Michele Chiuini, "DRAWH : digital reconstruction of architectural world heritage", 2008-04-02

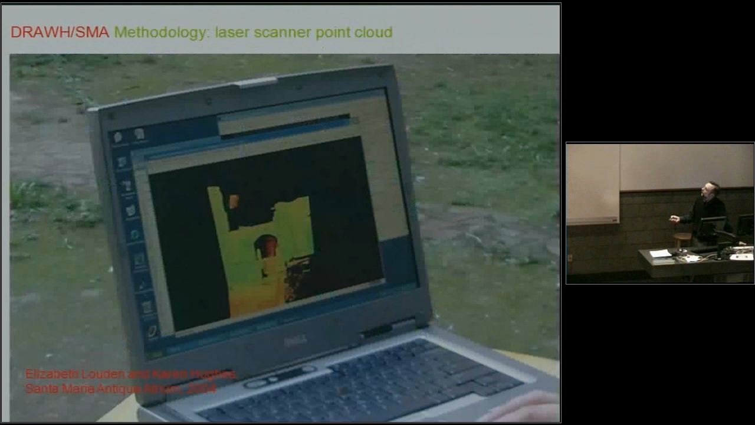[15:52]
So effectively, this is me pretending I know how to use the laser scanner.
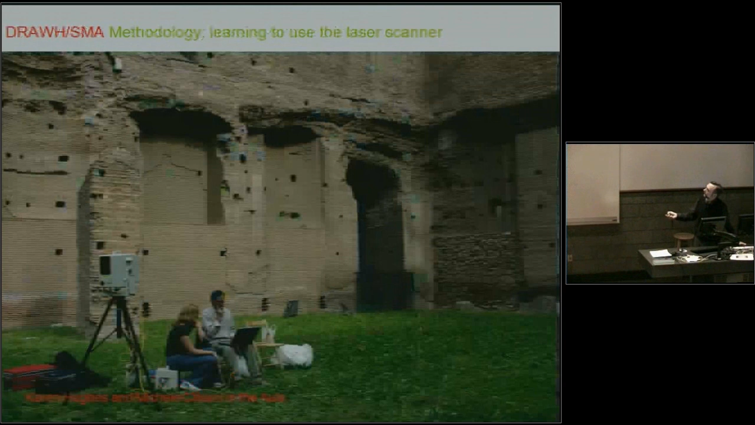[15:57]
Effectively, you get a three-dimensional digital model in real time. It's not ready to be used because you have to move the laser scanner around and combine different files together to create a final model. So this is only a part model. And this is where we started learning what modeling from a point cloud really means.
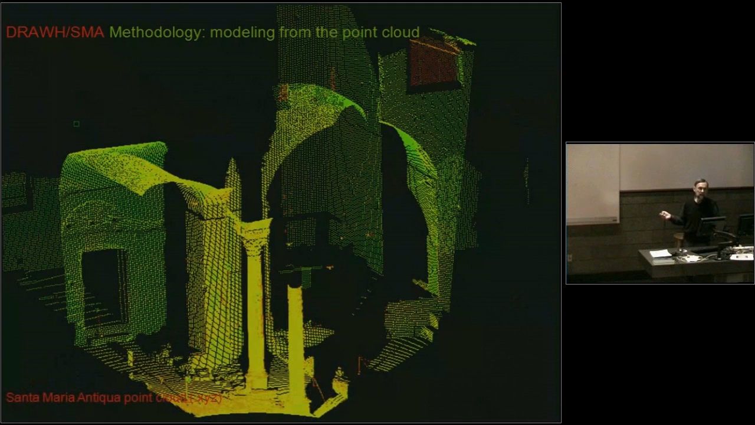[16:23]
That's where we started having problems, because once you register, which means so you put together all the different files for an entire building, the amount of data is just enormous. For the entire church, the point cloud we're working with now is over 31 million points, which means if you take that into Rhino, Rhino does would not probably work, but if you did, you would end up with a polymesh of 31 million triangles,
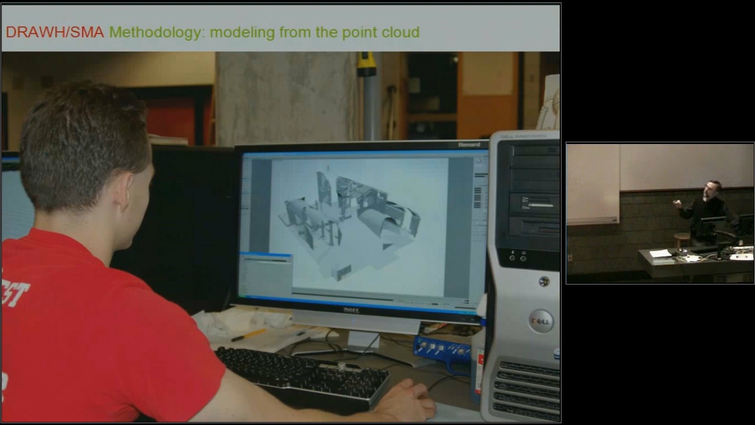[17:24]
What we did was to import those point clouds into Rhino, cut down a lot of the points, and then mesh them, create a polymesh. The polymesh was imported in Softimage, and this is the model you can see there. These were incomplete laser scanner operation. So but you can see that the level of detail can get from an operation like that is quite reduced.
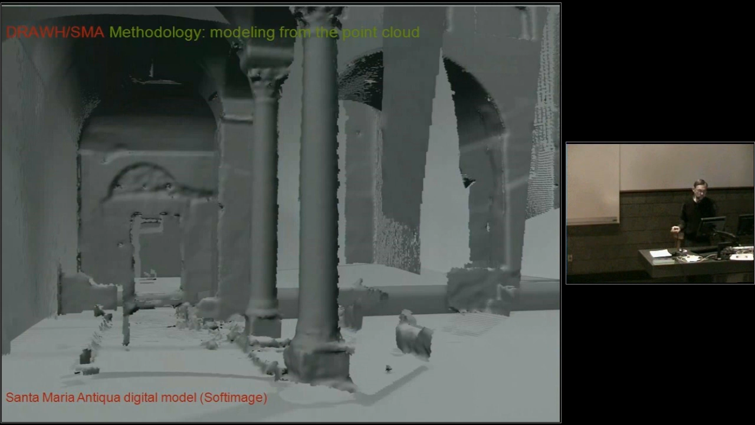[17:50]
So we were rather disappointed by that idea, although the overall model may look great from a distance.
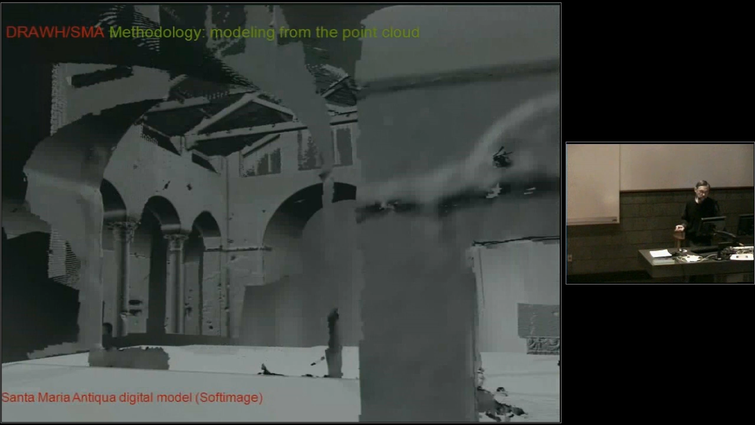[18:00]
If you imagine that completed with all the holes filled and so on. We completed the laser scanning survey in the summer of 2007. And we were able to get a much better set of data,
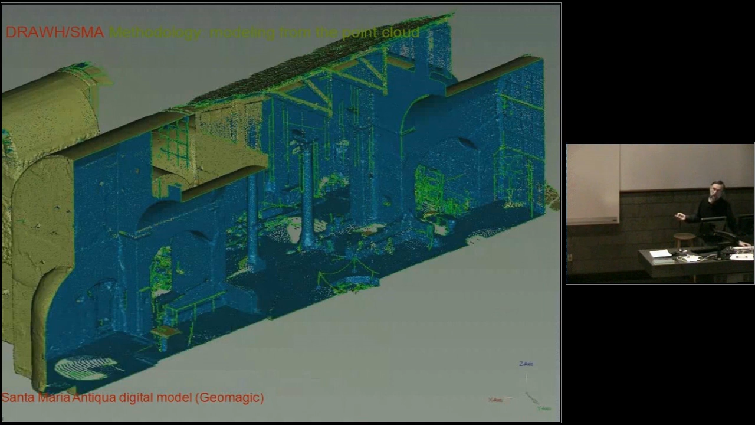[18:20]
but it still was impossible to go directly from the point cloud to the digital model. So our procedure now is to slice a lot of surfaces, like floor plans, lots of sections and elevations, from the point cloud, which is brought into a software called Geomagic,
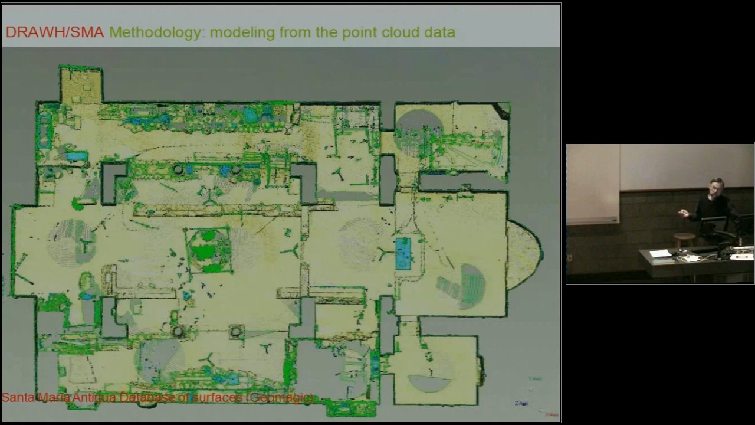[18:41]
and use that for digital modeling, which is based on SketchUp,
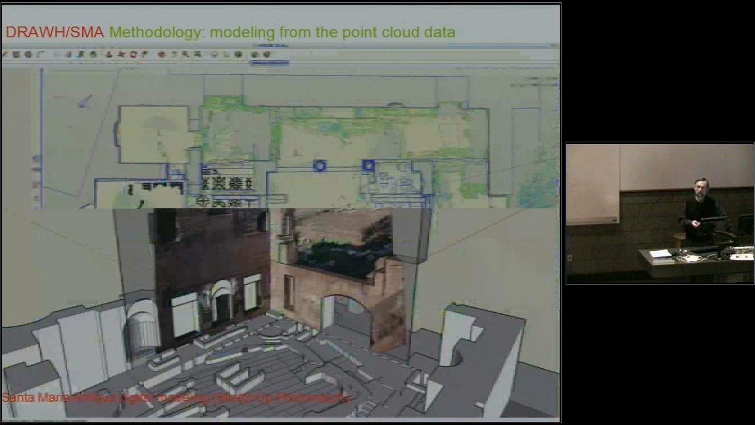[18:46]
because that's a very practical way of building up a model using different students that can work over different semesters and build up this model gradually. So there are a set of techniques that can help in the process, like using PhotoMatch.
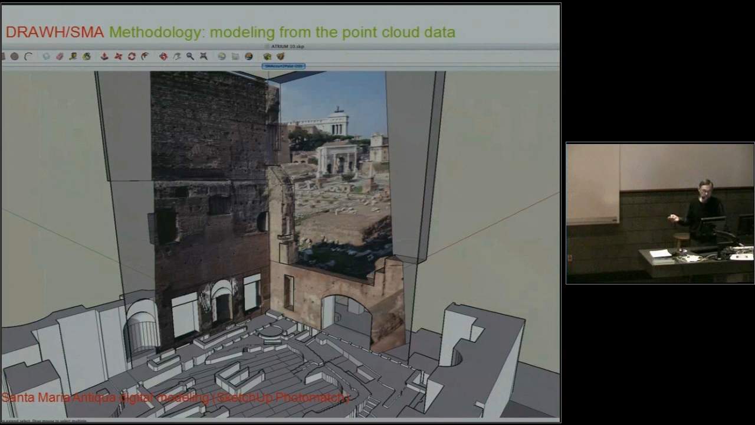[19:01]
But as I said, the main technique is to model using these sections from the point cloud as templates.
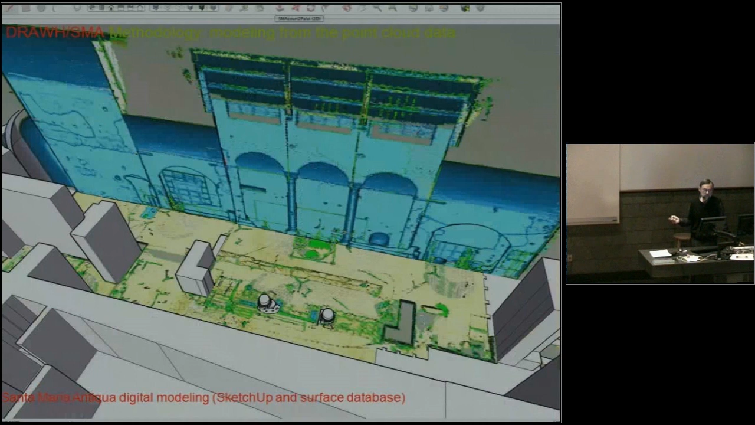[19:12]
This was the state of the modeling of the church around February.
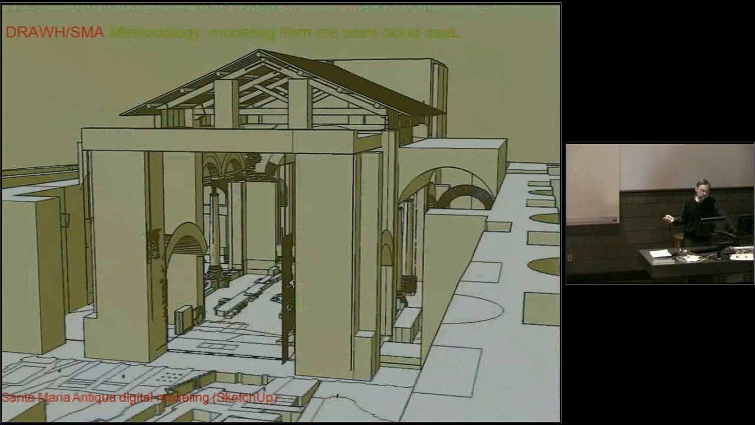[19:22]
And you can see also for details like the capital. This is the point cloud brought into Geomagic as a polymesh. It's virtually impossible to work on that and turn that into a model.
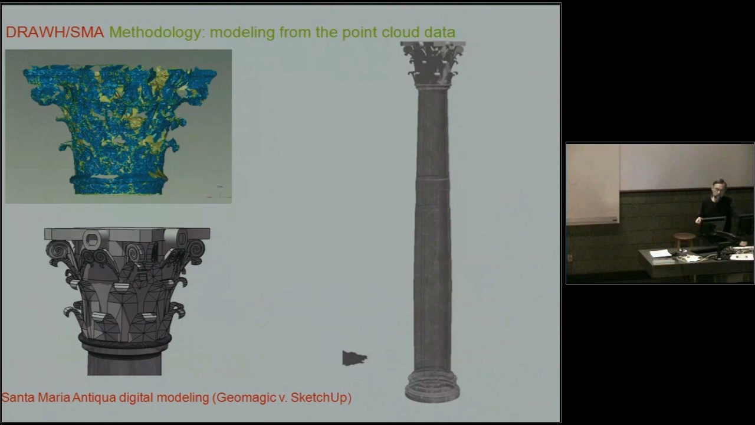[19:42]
Even if you did, the file for the capital would be so large that it would be impossible then to use that in a complete model of the church. The second aspect, which I mentioned before, was the link between the model and the databases.